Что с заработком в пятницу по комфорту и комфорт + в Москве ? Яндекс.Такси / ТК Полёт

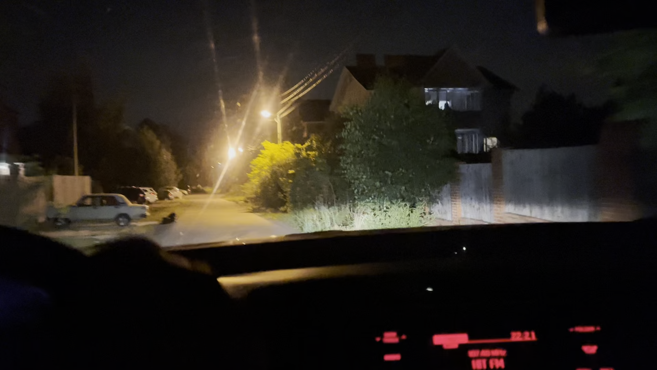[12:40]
Где-то тут развернулось-то. Собачка, привет, сорян. Ну что, ребятушки, я приехал домой. Время 23.30.